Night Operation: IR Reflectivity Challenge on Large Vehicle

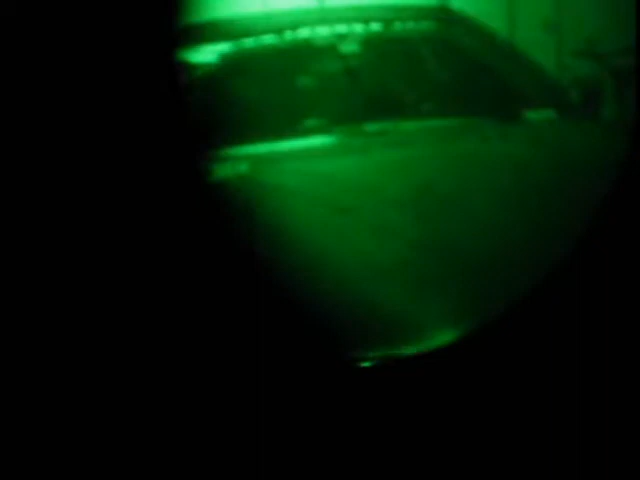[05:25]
Yeah. So, I don't think you really have to worry about stuff way, way up here, or an easy pass, or anything up here, even a radar attack, or anything up here.
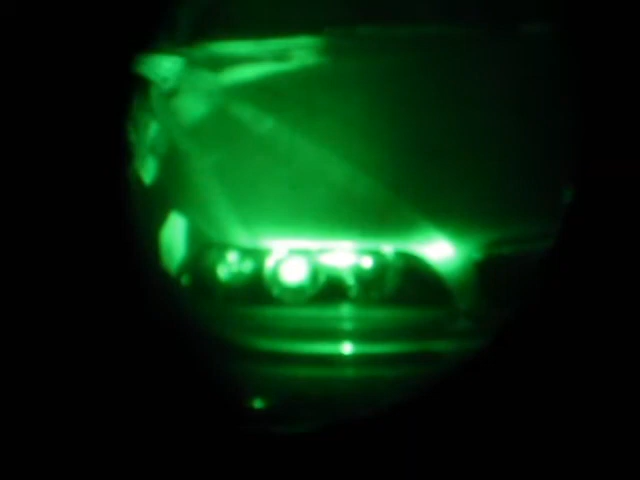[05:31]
And I'll tell you where else you're real hot. It's worse. Come to the front by your headlights.
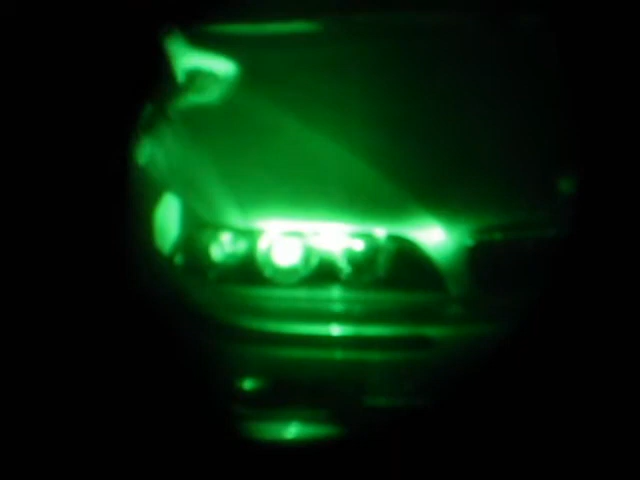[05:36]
Uh-huh. Okay. Um, move your, your left hand down.
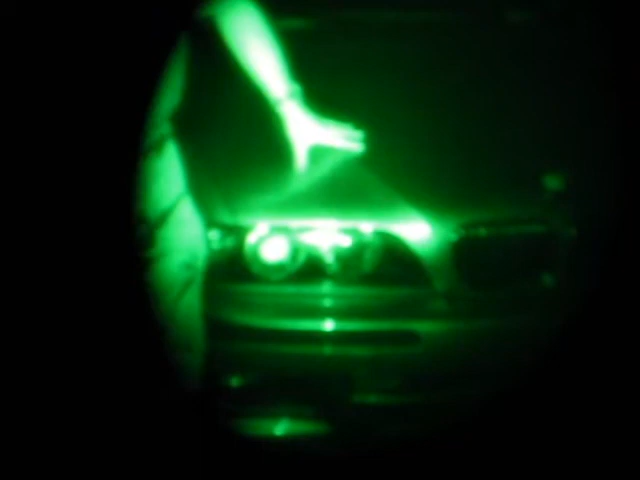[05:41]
Okay. A little bit higher. Right, to, to, uh, to your left, left. Right, right, down, down, down. Right around that area. Interesting.
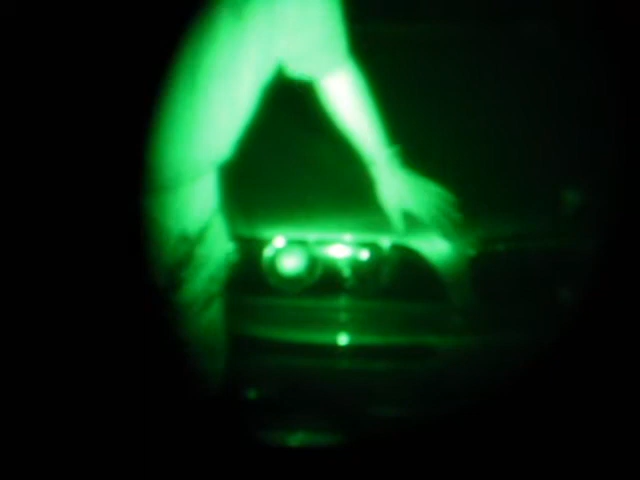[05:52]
Yeah. Uh, here? No, left. Left here. Left, up, up, up. Right around that area, yeah. Yeah, well this is interesting, cause this is the natural, this is the curb, this is the, uh, grease of the hood itself, so, you can see. Yeah, that whole entire area, if you go, and if you follow it down, to the left, yeah, all around, keep going, keep going, left, left, left.
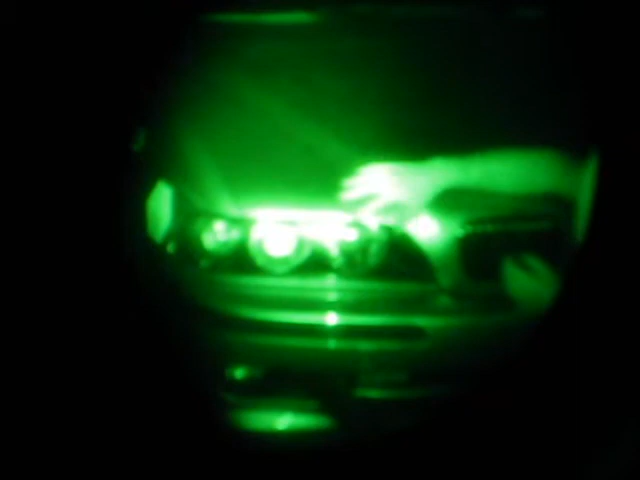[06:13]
All around there is, like, really hot. Okay. So that hurts you. And, now with a black car or a non-metallic vehicle, I don't, I wouldn't expect that you even see those, all hoods have curvature around the headlight houses.
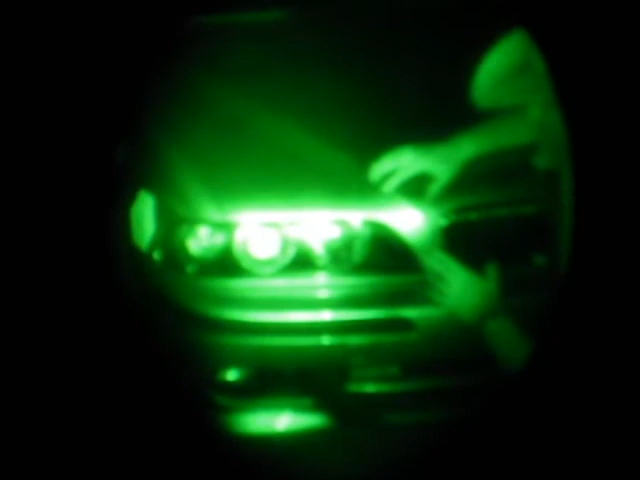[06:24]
But you can see a, a, a, metallic, uh, paint has, they're little mirrors in here in effect.
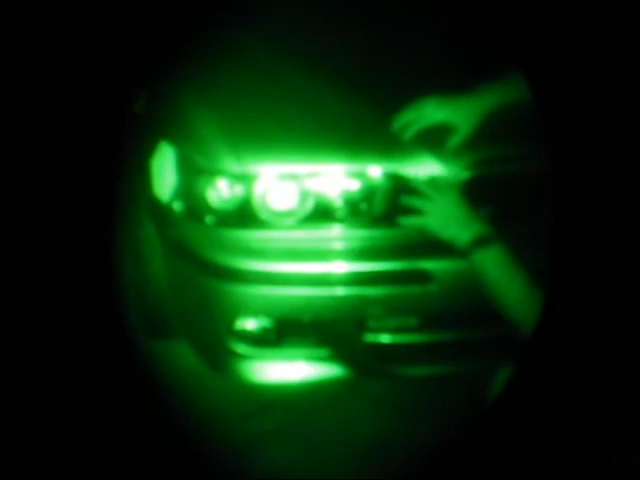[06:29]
So, that's gonna hurt you. So if you're in the game of stealth, don't get a metallic vehicle.
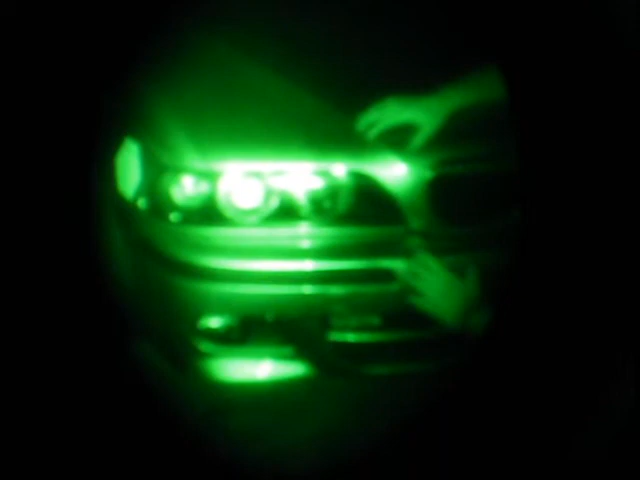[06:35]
Now go down, with your left hand.
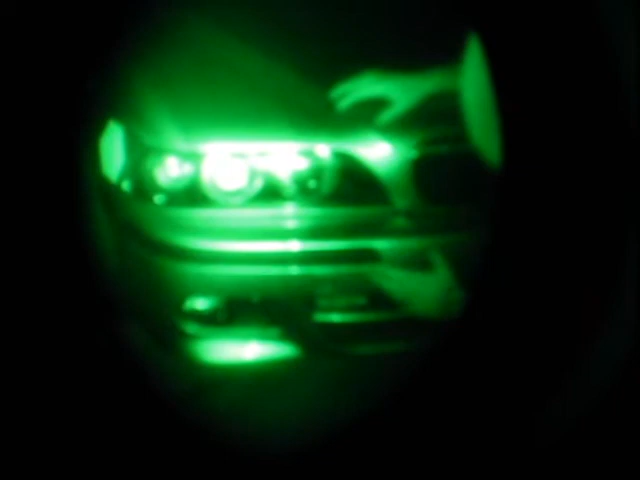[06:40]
Down, down, down, down, left, left, left, left, left, left, left, left, left. Keep going to the left. Keep going to the left. Down. Right around there, yeah, that area, that's really bright there. Really bright.
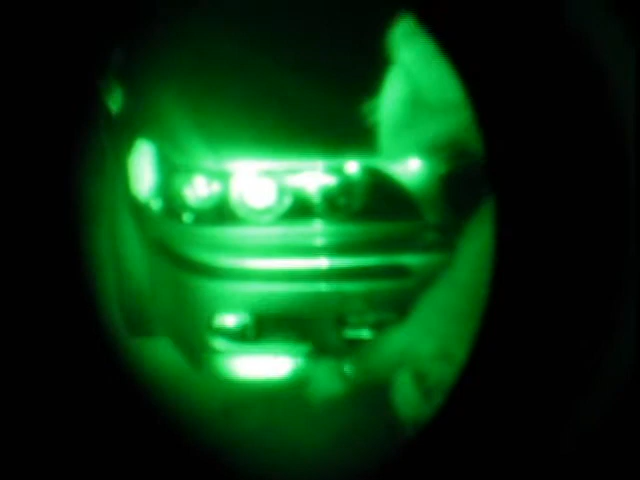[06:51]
Now this is a, uh, this is a, this is a, this is a concave curvature. So these are there. So this hurts me. Wow, this hurts. So the jammer of the 0-4 is up here, and I got the veil here.
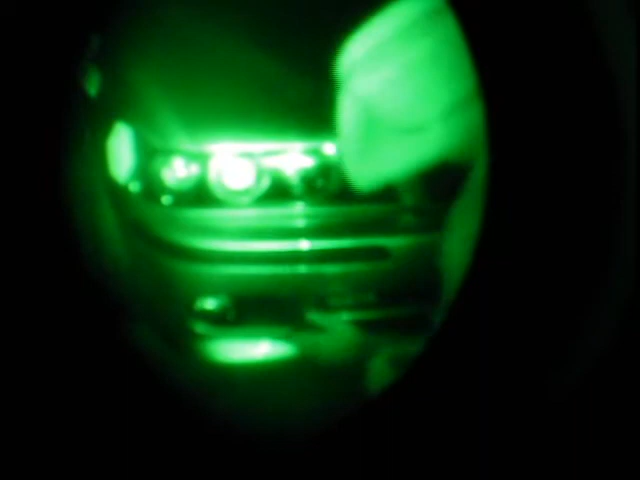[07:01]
And you can see, that's gonna be done. I don't have a fog light, I do have a fog light. I have a fog light. No, that's fine. See, so the veil's taking care of that. But here, you're seeing hot spots. That's gonna hurt you.
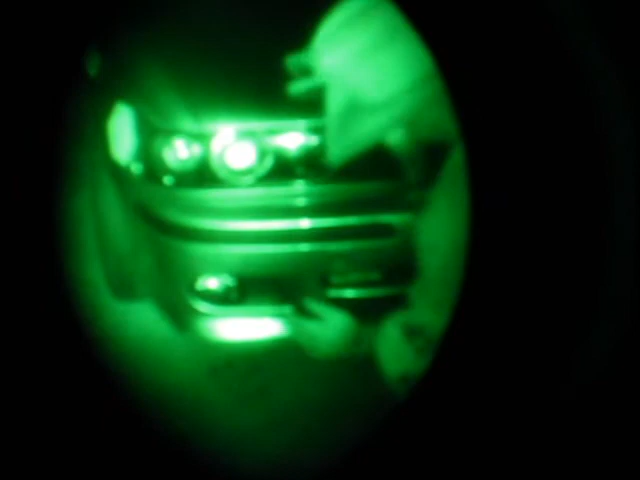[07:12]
So, that's why we get the higher, uh, punch throughs. Geez. On a vehicle, with a veil or with a jammer. Because it's the same phenomenon, whether you're running veil or not veil, and you're running a jammer only.
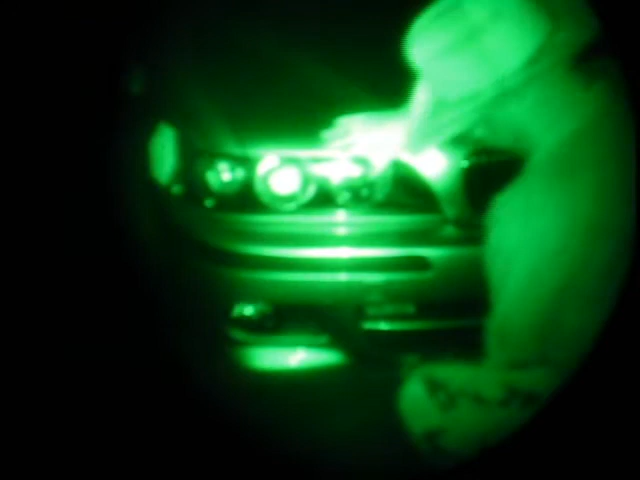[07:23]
These are all the points that the laser guns are gonna be able to see. These hot spots, and it's gonna pick that up from a distance, and then it's gonna build a picture, and then be able to get your reading. So, again, you know.
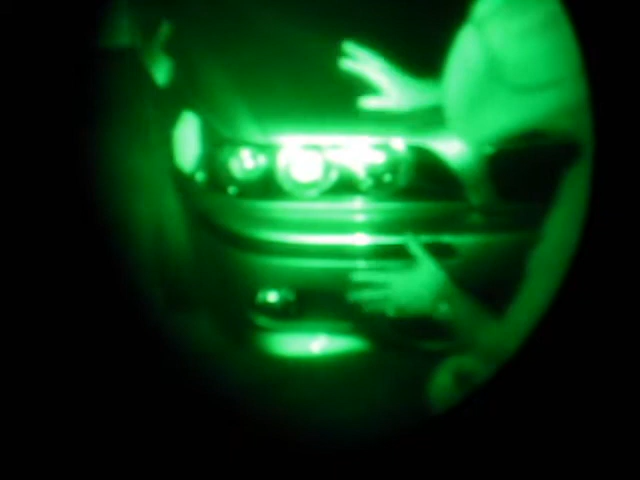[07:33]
You know what else I see? You know what else I see? You know what else I see? If you go to your, uh, follow your headlight. This one? Yeah. Follow it. Go to the left, left. Go all the way around. Around, around, around.
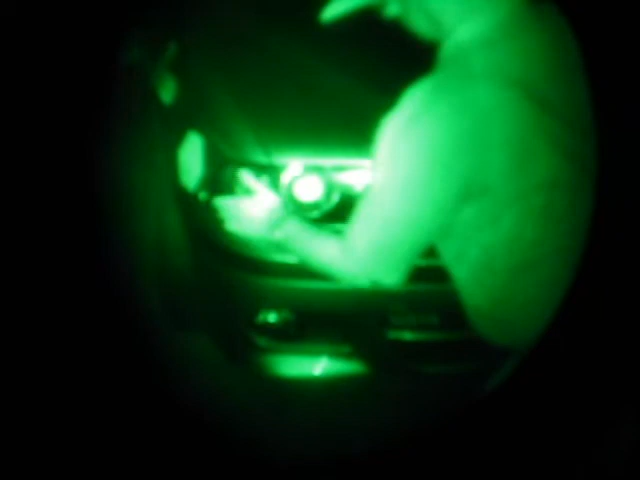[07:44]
Keep going, keep going, keep going. Back, back, back, back, back. Go on? Yeah. Okay. I'll show you what, there's a real hot spot.
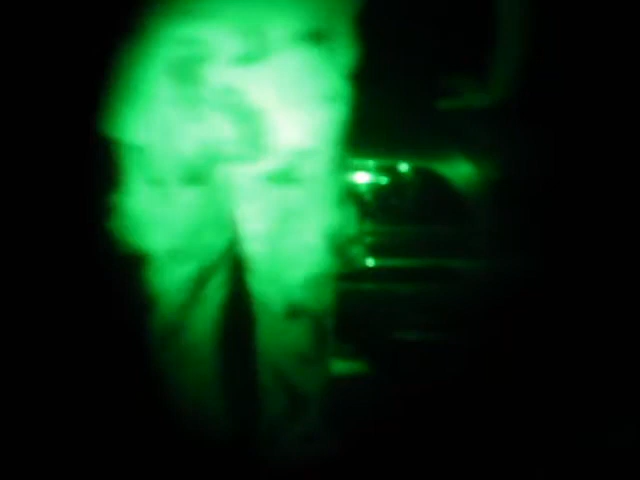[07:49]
Here? Right there. Yeah, that area there.
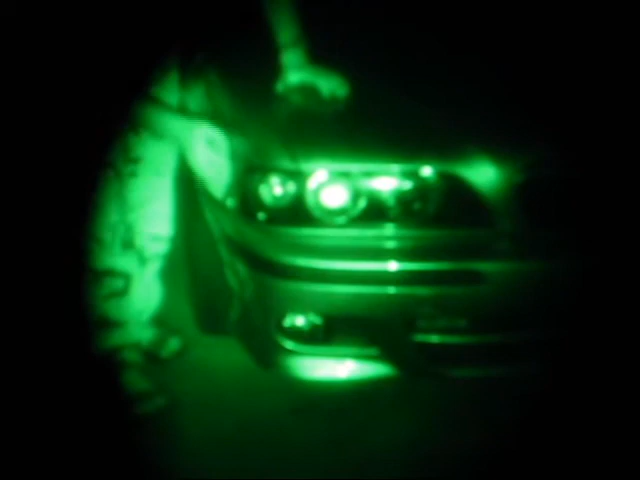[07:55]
Well, this is a sticker. Okay. Alright. So, now, now, you're on an angle a little bit.
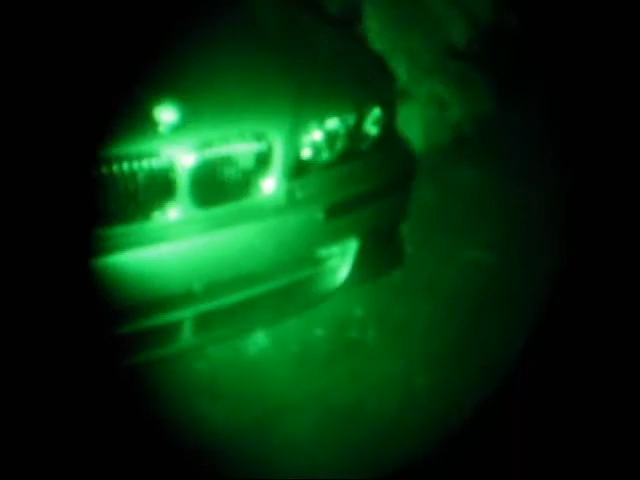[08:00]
Now, you know, on an overpass, on an angle, that would maybe play a role. Yeah. But, you know, on a straight ahead shot, this would likely be away again, just like the white stickers up on the top. I see another hot spot, too. Go back to your front.
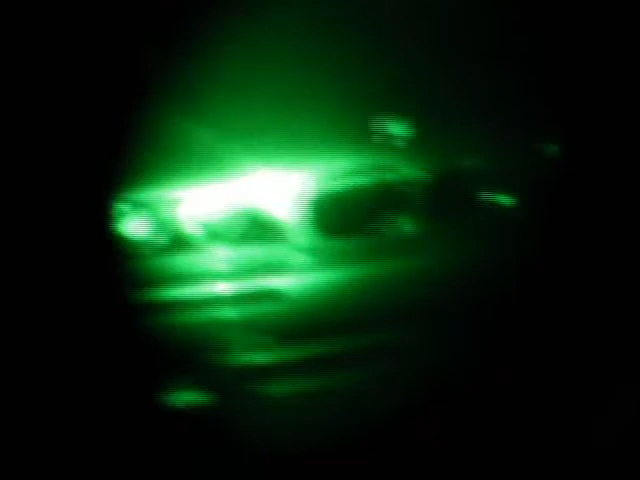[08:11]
Okay. Okay. Down. Go all the way down. Okay, to the, to, uh, to your right. Okay.
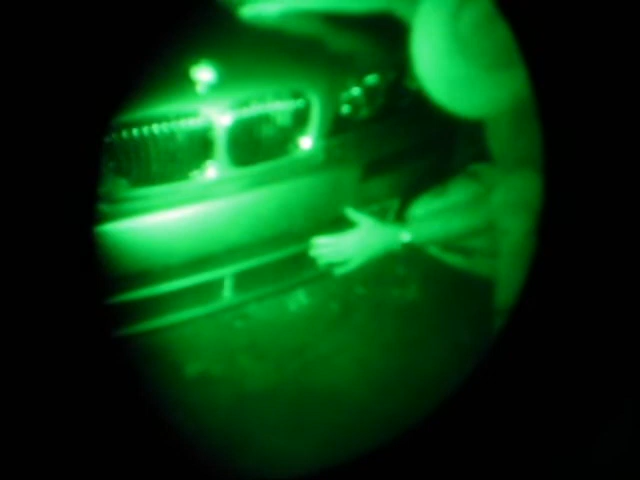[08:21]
Keep going, keep going, keep going. Right around that, keep going a little bit more. Right around that area, yeah. Curvature again. Jeez. Yeah. And, you know, this is interesting. When we went to SML a couple years ago, we had that black Viper. And I thought it was going to be pretty stealth.
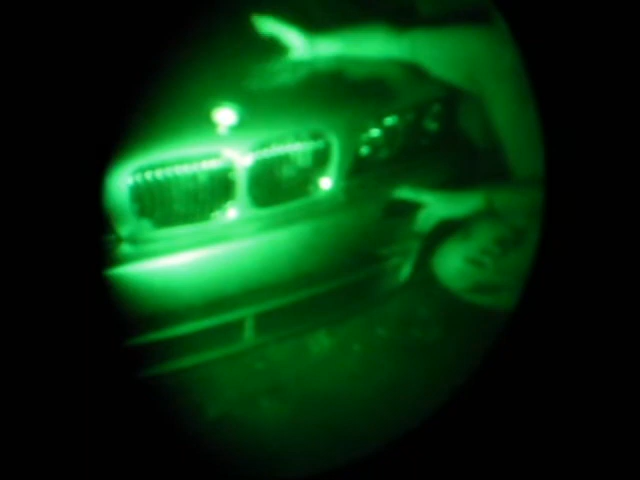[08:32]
But, the Viper also had, even though it was black, it had the same kind of curvature to some of its, you know, grill work or whatever you want to call this. The facial work of the bumper.